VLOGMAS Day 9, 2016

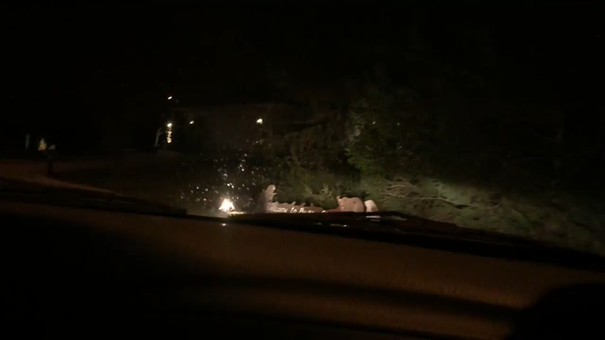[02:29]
Yeah. I love Christmas. Ooh, look at all the lights. Welcome to Beaver Street.
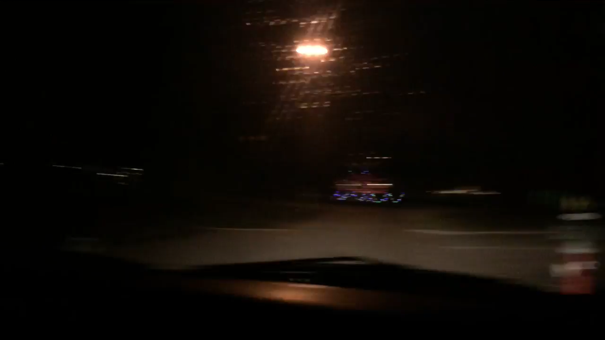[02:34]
There's stuff over there. That's cute. Looks like an ice skating rink. Hello Santa. Oh, that reindeer's holding him by his hat.
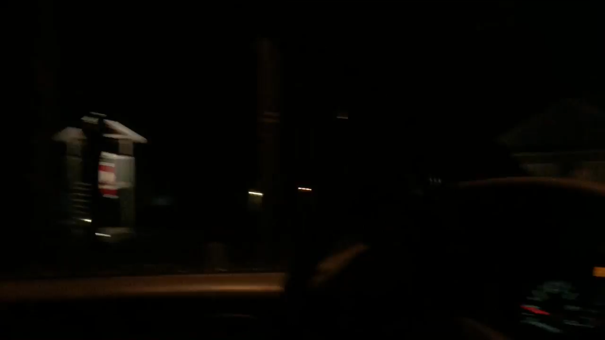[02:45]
I'll do this side of the road. I was going to say, I'll do that side and then I'll be turning around.